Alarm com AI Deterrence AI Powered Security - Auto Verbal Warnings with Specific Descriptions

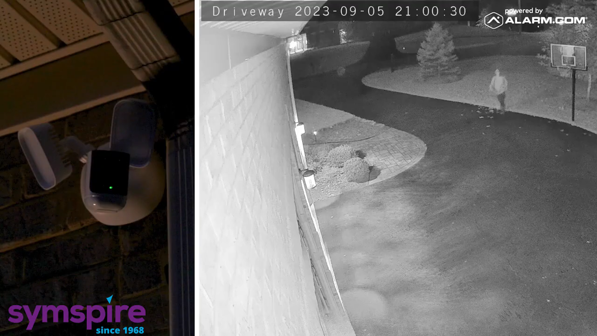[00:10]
Stop intruders in their tracks with Alarm.com's new AI-powered crime prevention solution, AI Deterrence.